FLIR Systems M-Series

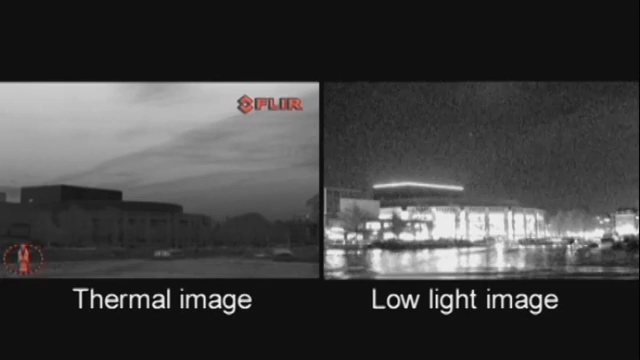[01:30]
Just switch to the thermal camera to see more detail.
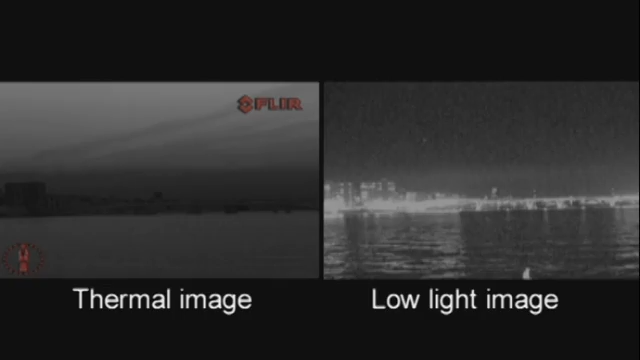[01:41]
The M-Series is available in two versions.
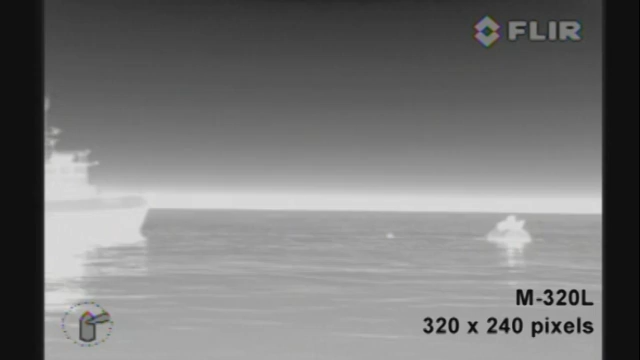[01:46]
The M-320L is equipped with an uncooled vanadium oxide microbillometer detector.
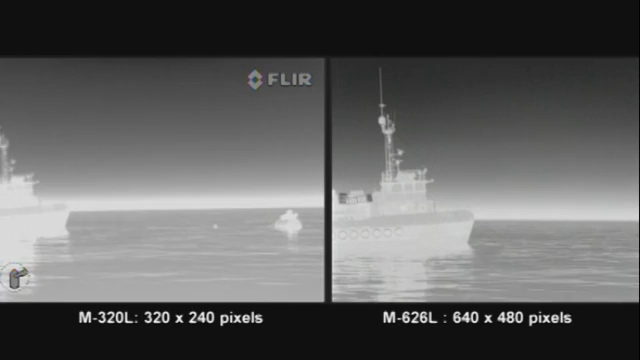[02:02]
This is no less than four times the image quality of the M-320L. Equipped with a 640 by 480 pixel detector, the M-Series can detect a man floating in the water at a distance of about 740 meters.
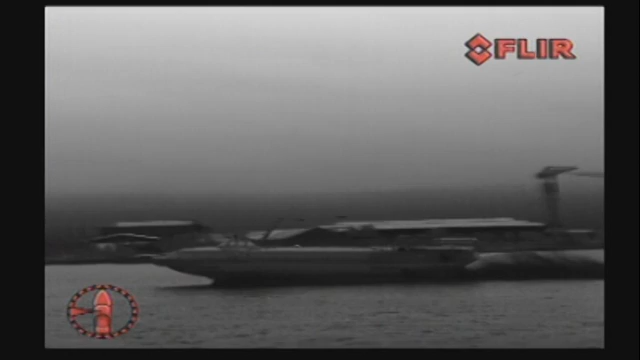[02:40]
The control knob provides precise proportional speed control.
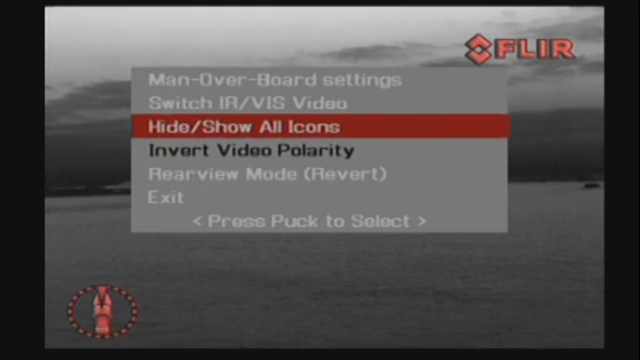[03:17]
The home position is a programmable preset position, usually straight ahead and level with the horizon, which captains can use as a reference.
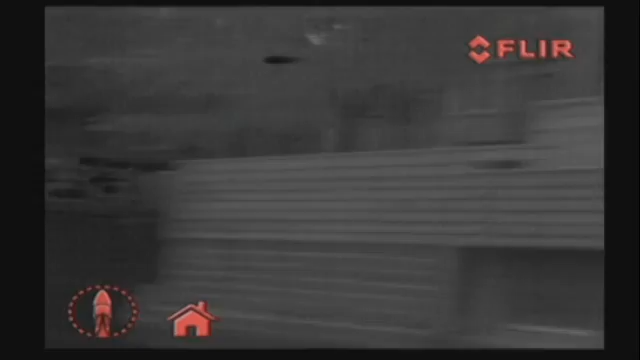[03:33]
A push on the home button moves the M-Series to the operator predefined position. When held down for at least three seconds, it sets the current position as the new home position.
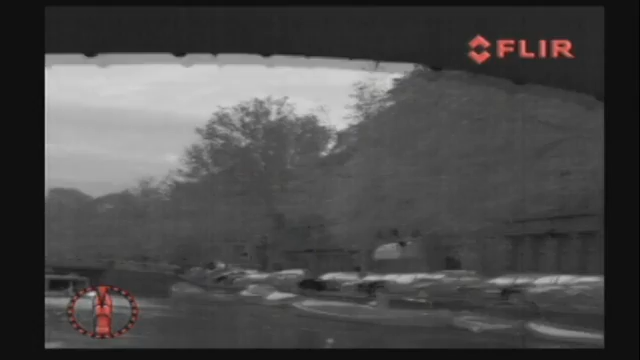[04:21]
whether it's in the home position or not.